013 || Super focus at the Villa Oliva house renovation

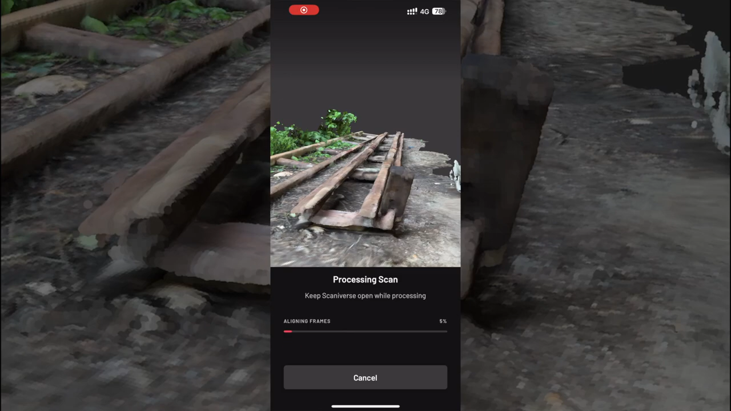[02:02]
and with that app it uses my lidar scanner
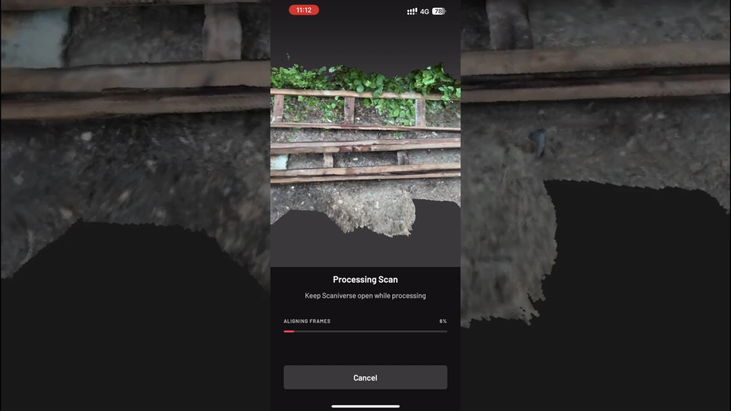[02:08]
to take accurate measurements of the object that i'm scanning i
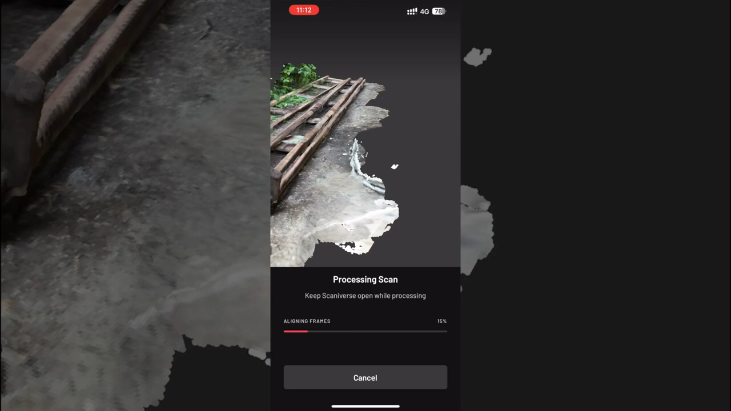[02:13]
also use this for the whole villa so i scanned all the rooms so do let me know if you